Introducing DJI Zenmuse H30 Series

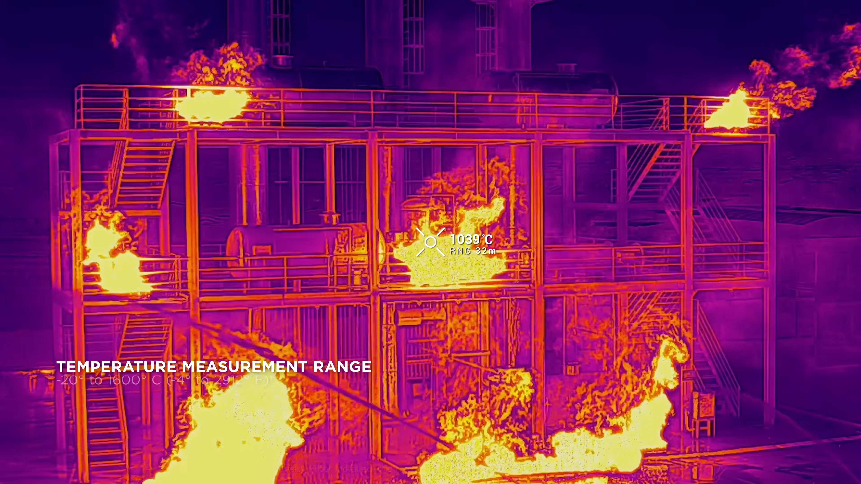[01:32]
On screen: spot 1039°C
reaching up to 1,600 degrees Celsius. Hotspots can be quickly identified for improved firefighting efficiency.
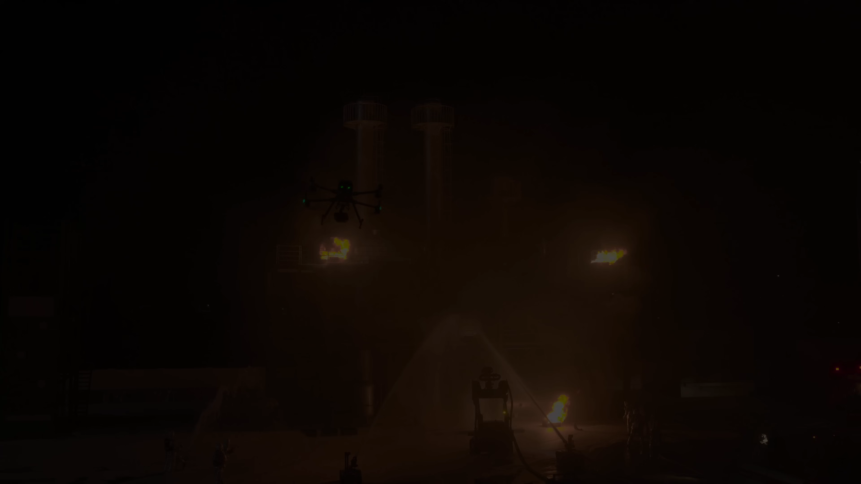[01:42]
In emergency rescue operations, to help ensure that critical information isn't lost.
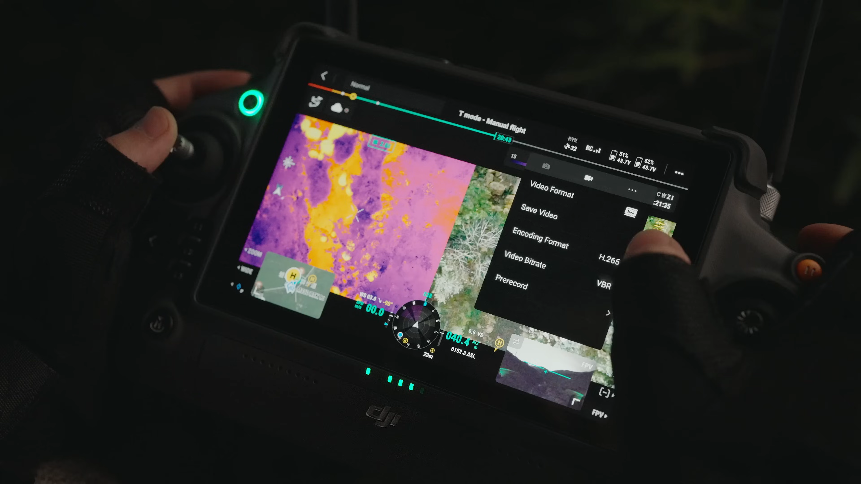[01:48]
The H30T features up to 30 seconds of pre-recording.
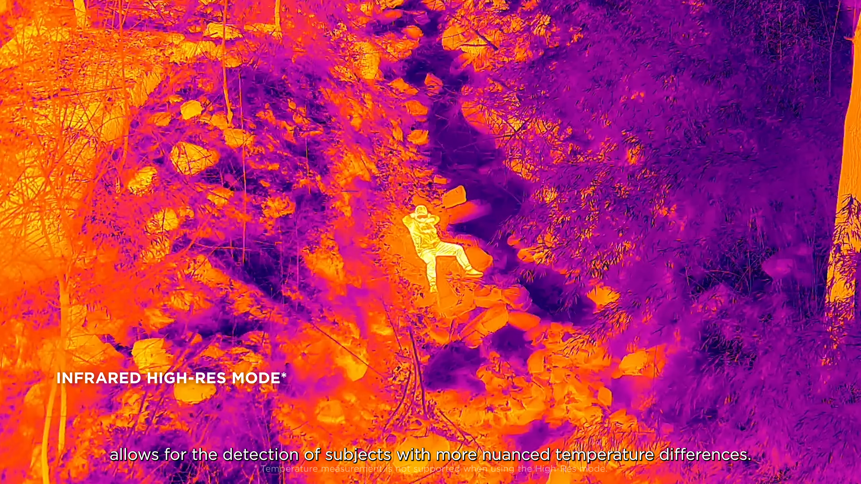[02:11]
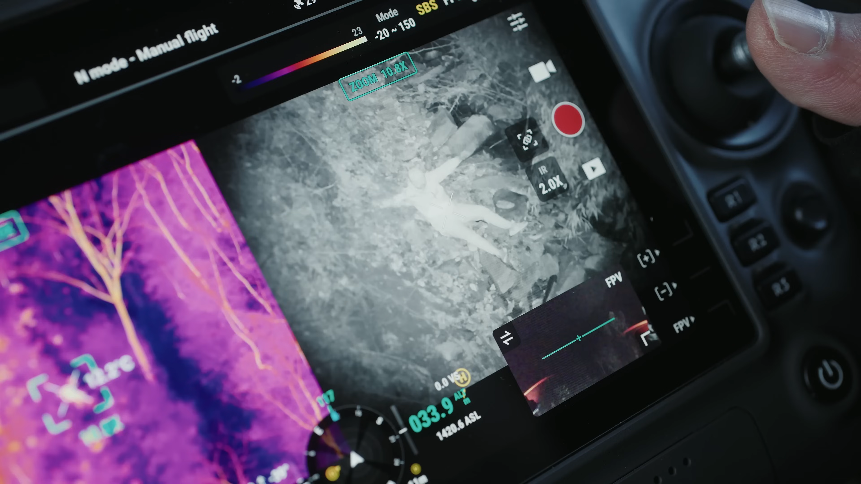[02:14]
This enables operators to more quickly locate subjects.